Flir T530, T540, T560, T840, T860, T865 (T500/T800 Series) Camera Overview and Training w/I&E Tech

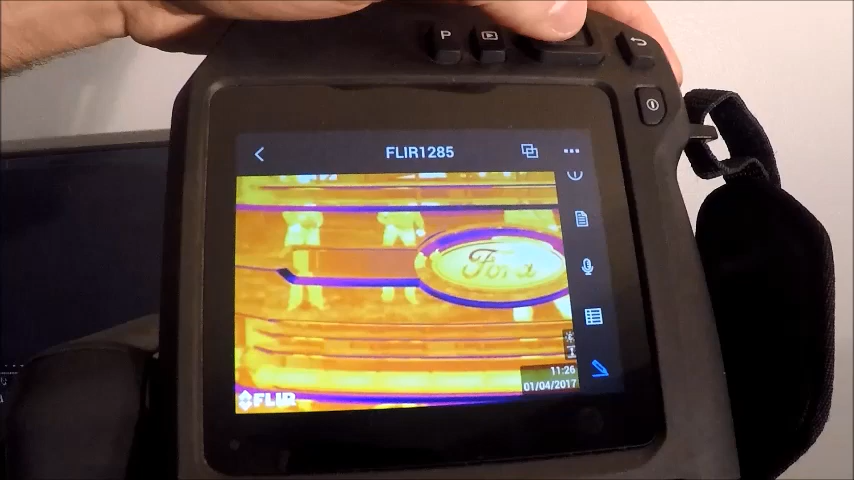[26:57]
Our next menu down is our sketch option, which will allow me to point to something and say
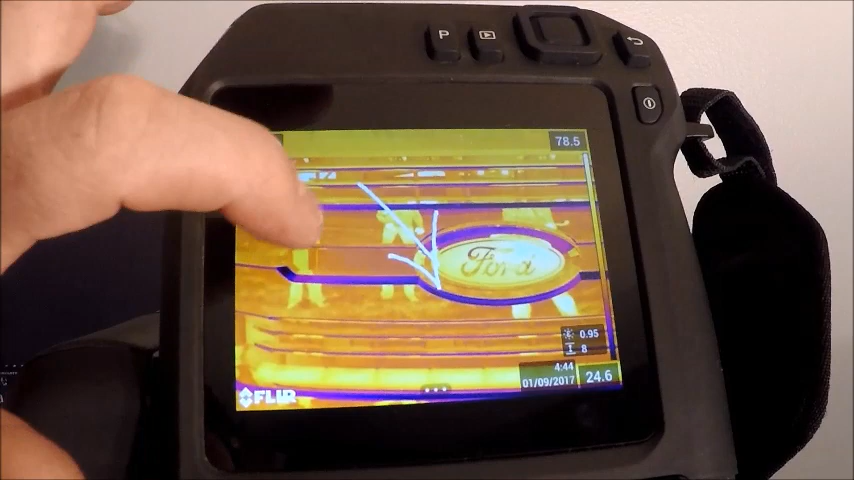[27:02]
I have a hotspot or write whatever you want on there.
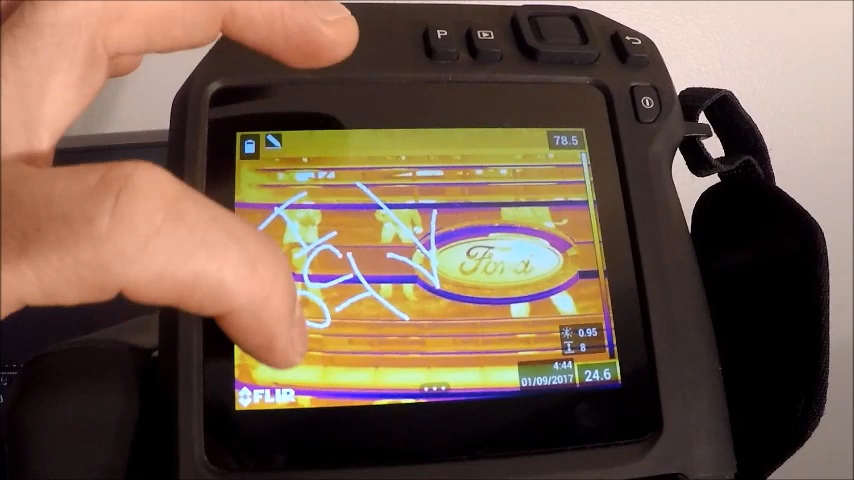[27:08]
You could say loose connection, overload,
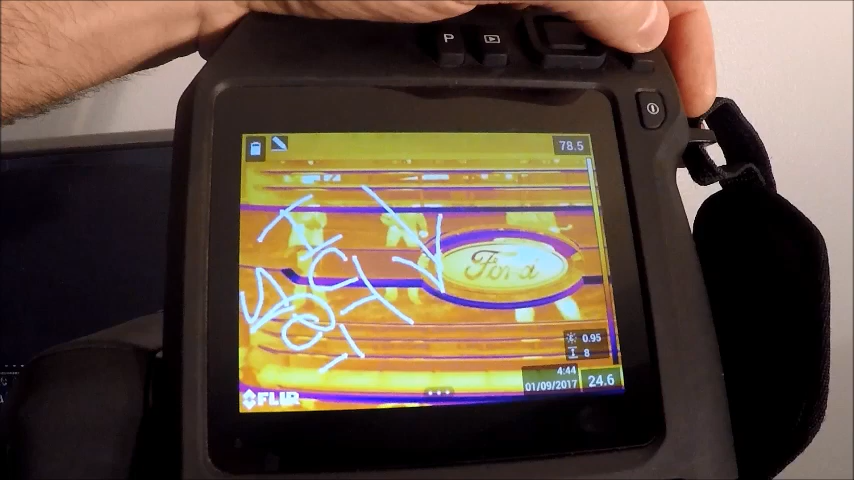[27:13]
clean connection, whatever you wanted to do onboard the image.
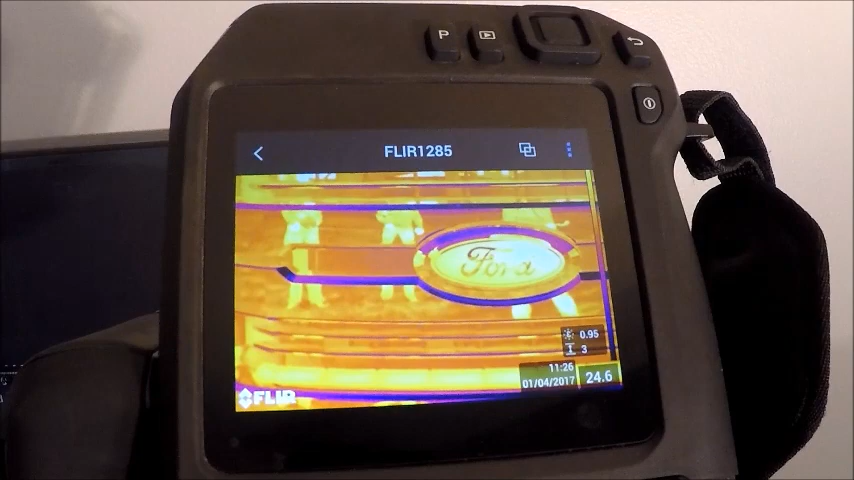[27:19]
It'll allow you to make some notes so that when you get your image back to your computer, you're all set and ready to go.